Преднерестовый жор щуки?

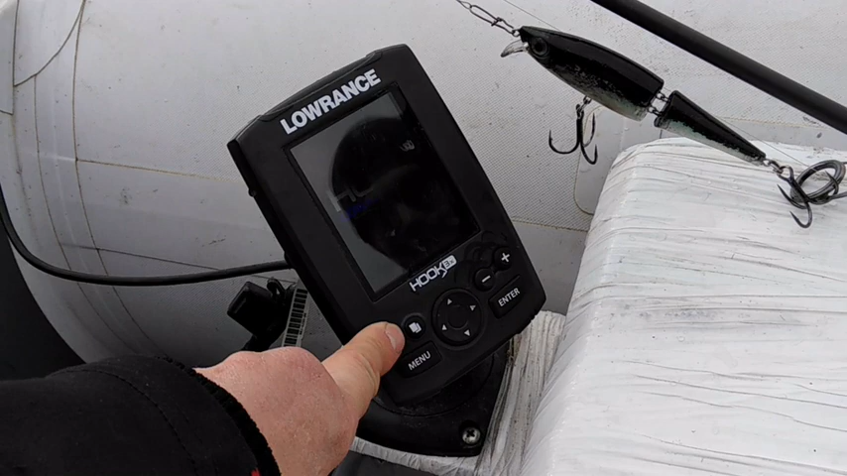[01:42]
Датчик единственное, мог сейчас в воде небольшое время. 3,6. Я же... В воде небольшое время. Да, ему надо время, ну, чтобы температура сравнялась.
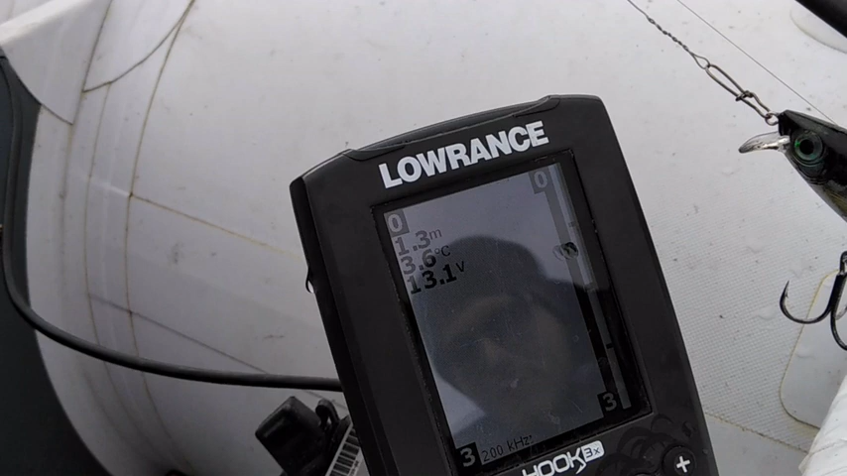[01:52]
On screen: depth 1.3 m, water 3.6°C
Он пластиковый. Сейчас посмотрим. 3,5 падает. О, хорошо, падает. Все, значит, до 4 градусов. Думаешь, нерест пока не начался?
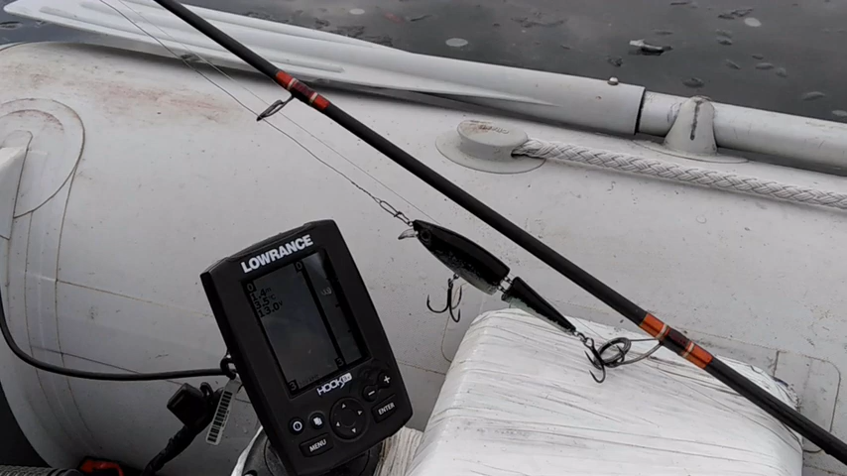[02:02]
Ну, не знаю, не знаю. Очень неделю стояла такая погода, ночью минус, днем плюс. Днем было так иногда даже очень тепло.
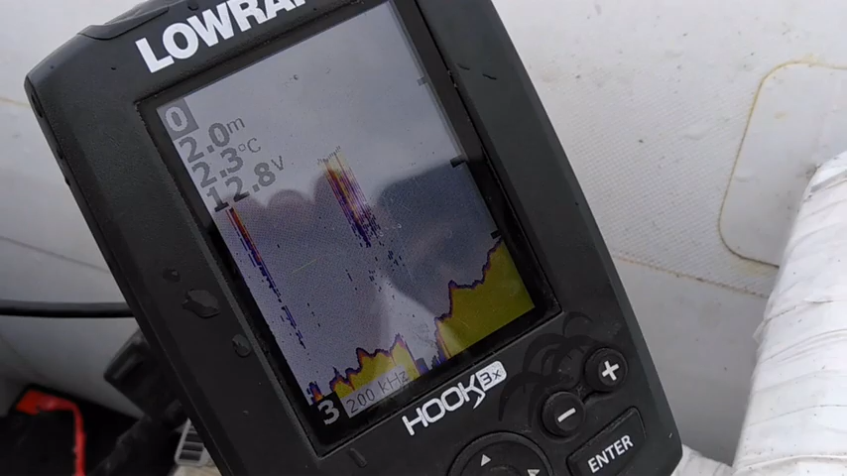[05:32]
On screen: depth 2.0 m, water 2.3°C
Так, температура воды у нас 2,3, поэтому я думаю, мы еще попали все-таки на этот жор. Я думаю, попадем.